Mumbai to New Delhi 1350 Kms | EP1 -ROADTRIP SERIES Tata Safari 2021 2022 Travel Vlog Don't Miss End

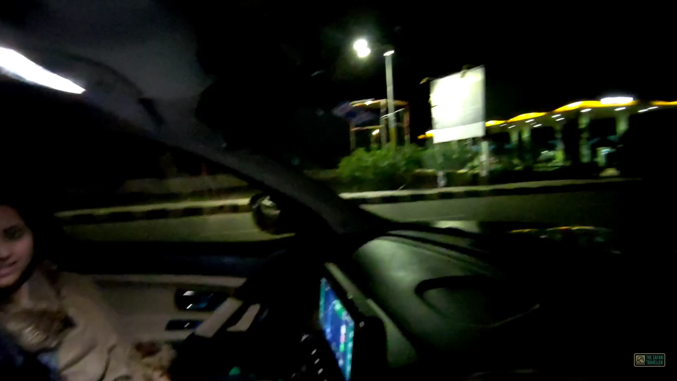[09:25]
ऐसे ही हमने ब्रेक लिया हुआ है यहाँ पे, देखिए सामने पेट्रोल पंप है, ऐसी रोड पे हमने ऐसे ही रुकाया हुआ है।